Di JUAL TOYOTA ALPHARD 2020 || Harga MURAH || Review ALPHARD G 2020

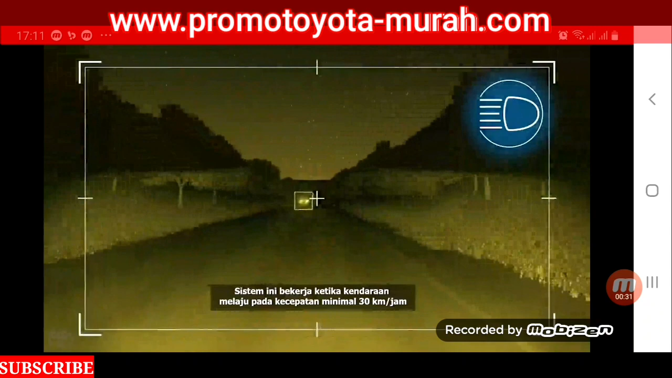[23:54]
Sistem ini bekerja ketika kendaraan melaju pada kecepatan minimal 30 km per jam.